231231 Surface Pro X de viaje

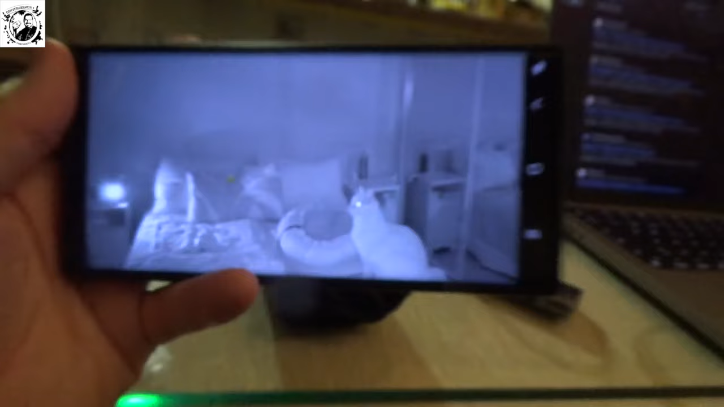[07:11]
A mi gato curro Xiaomi Cam Visión nocturna Lo veis en blanco y negro Esto es justamente Las campanadas